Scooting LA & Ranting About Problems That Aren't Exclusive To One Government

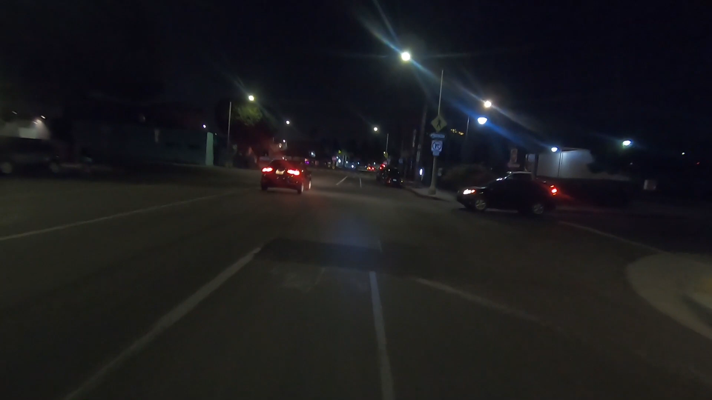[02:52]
Even the UK, we spend £1 trillion a year. I don't know, I think that's $1.3 trillion. We're spending $1 trillion a year. Oh God, it's a roundabout. Oh no. Oh, how to do a roundabout. I'm not familiar with this, okay. Also my brake sucks, that's good. That's always great to know. This is the easiest roundabout in the world. It's just an intersection with a circle in the middle. I guess it'd probably be scary when there's more people here. But when there's trillions going into an entity and very little coming out, I don't know why people's immediate reaction is let's put more money in.
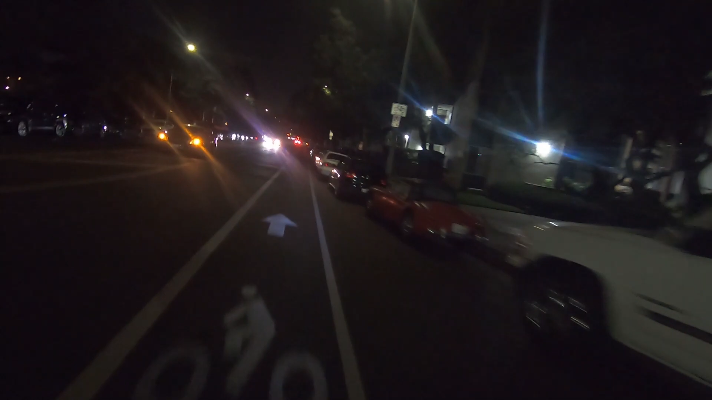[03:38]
Also, is that car just in the middle of the road? Is that loud? I'm gonna question it. That's okay. I scared someone, it sounds like. But one of the things that I feel like really gets to my core is this idea of allocation of the world's resources. It's the thing I'm always thinking about. We need to make the world better.
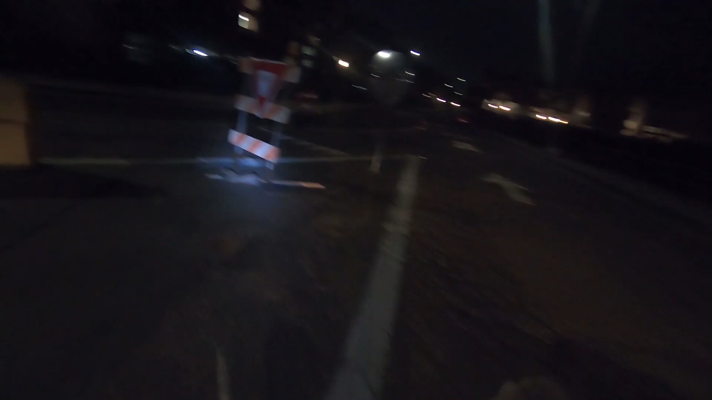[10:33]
I'm going to get a turn in this way. Okay, I don't know how road signs here work. Does that mean I can go that way? No, I guess it doesn't. Yeah, I'm going to go to the right here.
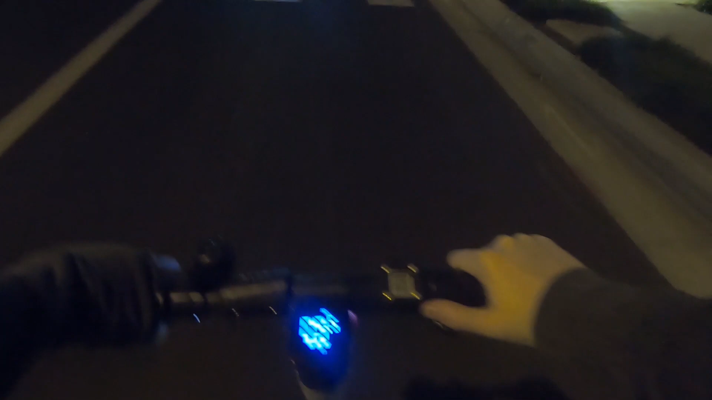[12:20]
It's just a pedestrian crossing. No traffic laws broken there, I think you're fine. But I think it's fascinating that we think that, like, oh yeah,
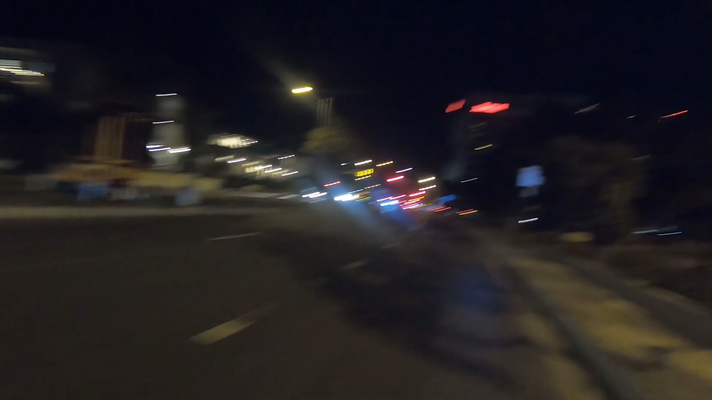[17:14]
But also, it's not them on the hook, really, is it? But ignoring that side of things, it's like, okay, so the money comes from the private thing. And if that money's being squeezed more and more and more, okay, so it's fine. Everything is okay. Never has the world been more okay than it is right now. Oh, this does not seem like a scooter-friendly road. Oh yeah, this is good. Okay, wait, Marina Del Rey, public parking lot.
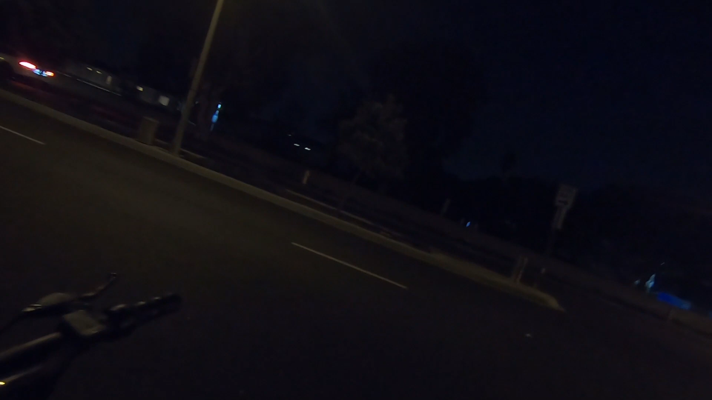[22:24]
Okay, we're good. Okay, we're fine. We're bueno. Let's go for a walk. This is like I used to play GTA. Like, you drive a car, and you get out, like, hoping to upgrade your car, but then you lose it, and then you're on foot for a bit. This is exactly that, and it's perfect because I'm in Los Angeles. So there's literally me going for a bit of a GTA ride. Oh, look, there is a batch of birds right here.
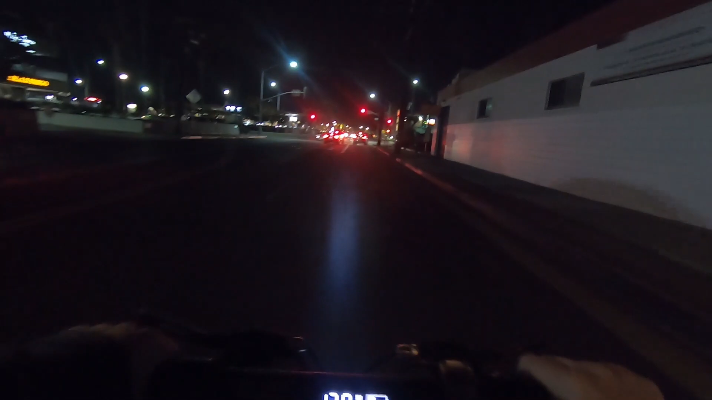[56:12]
Pretty sure it's not legal. But it doesn't change the way that I do them. I guess if I want to go forwards, I get stuck in traffic here. Okay, I guess I'm going right, screw it.
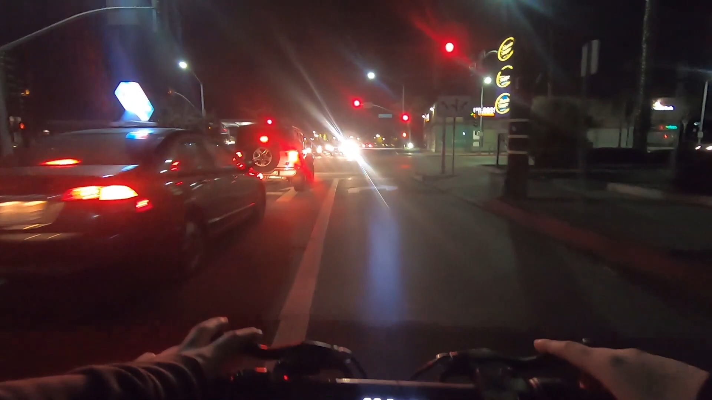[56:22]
Again, when in doubt, the safest thing to do in America is just to turn right anyway. Okay, yep. And now we're going forwards down a very busy street.
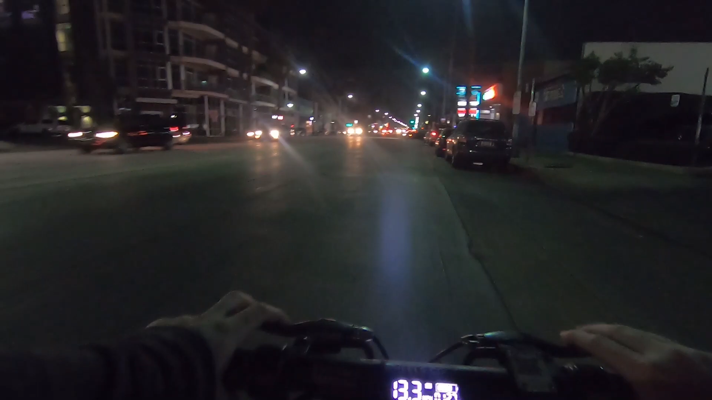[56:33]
And then whenever we can, we'll just turn left. We'll do a U-turn. A U-E, if you want. So yeah, look at this. Actually, you can't see it, but I'm going 17.7, 18.2.
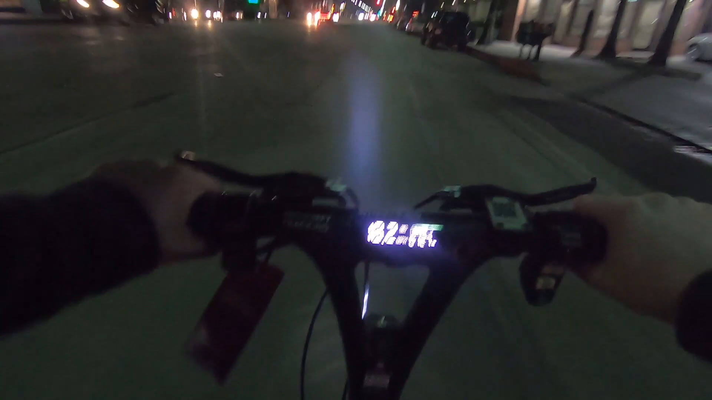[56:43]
Oh, there's a bike lane here. It was a secret. There was a bike lane all along. The real bike lane is the friends we made along the way, though. But yeah, I think that's the, like, that's the thing we should all be against, right? This, the 0.1% of people who think that someone deserves to die for their choice in religion, location, or their choice in diet lemonade, you know? People say that you have many choices in lemonade.
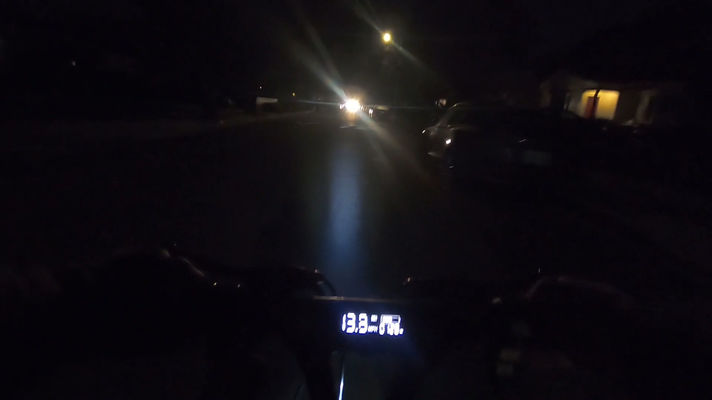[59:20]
Oh, maybe it's purposeful that, like, when you're on residential streets, maybe they purposefully do not have good roads so you can't go too fast without damaging your car. Like, I'm sure there is some, like, smart science on that about how good or bad that is or isn't. Oh, this is good though. Look at me, I can break the speed limit on a road.
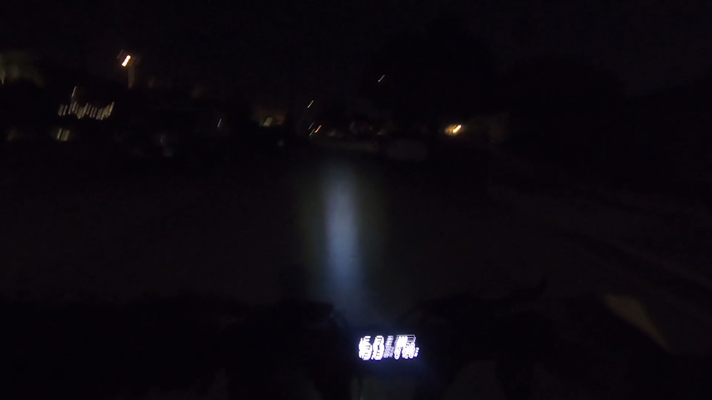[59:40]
On a non-driving license. Okay, wait, look at this. Look at this stop sign coming up. Did you see how I'm gonna stop. Oh, thank you.
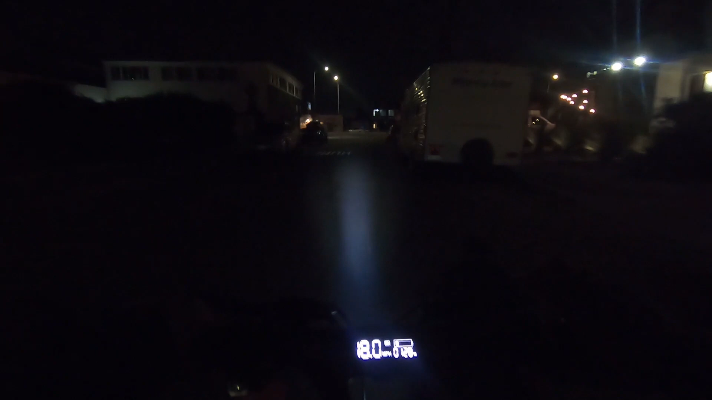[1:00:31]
And there's some situations, probably like in this video, where I make mistakes, but I feel so much safer when I know how people actually are, as opposed to how people should be. And that's what I'm saying with, like, that's where I'm going with this exact, okay, wait, there's a stop sign? Can I cut forwards? Oh God, I'm cutting forwards. Oh no, you can't, it's one way. Thank God I realized before it was too late. Okay, so I wanna turn left here, I guess.
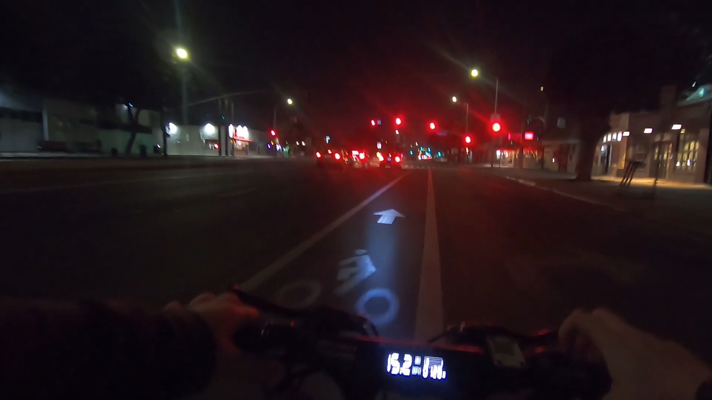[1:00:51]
You know, I got a bike lane, I'm fine. I like this, by the way. Bike lane's going all the way up to intersections. This is how the world should be. Okay. Yeah, I'm feeling good. I feel good. Da-da-na-na-na-na-na. I know that I should, probably.
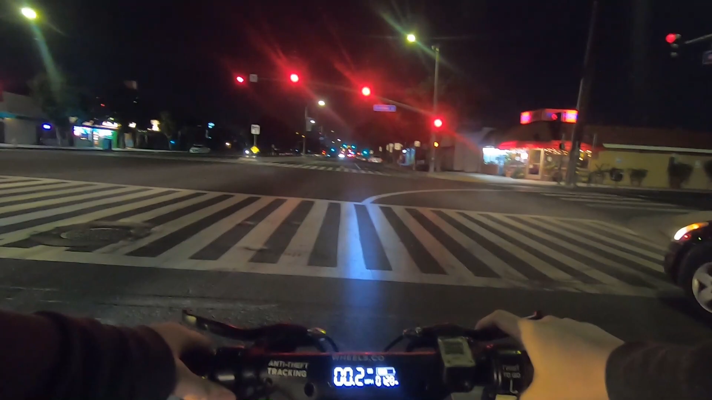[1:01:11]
So yeah, again, it's kind of terrifying that all I have to do is like rev this the wrong way and then I'll start flying even at intersection. It's also terrifying to know how little acceleration this thing has. Look at this. I'm getting outclassed by everything around me.
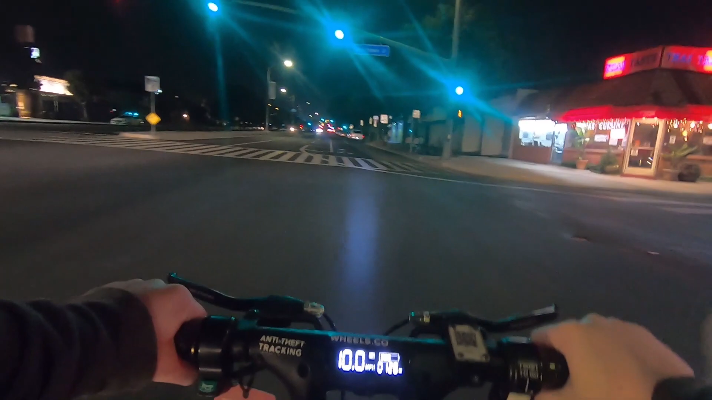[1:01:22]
But that's fine. Oh, everything is fine. This is what I was specifically avoiding. But besides the fact that I was specifically avoiding it, I'm doing great right now. Okay. Not getting hit by that car, not getting hit by this car. Everyone's a winner right now. Yeah, this is just an endless street. This is American roads for you. You just go forwards. And it seems like it's an efficient way to get to your destination. Until you realize that no one's paying any attention.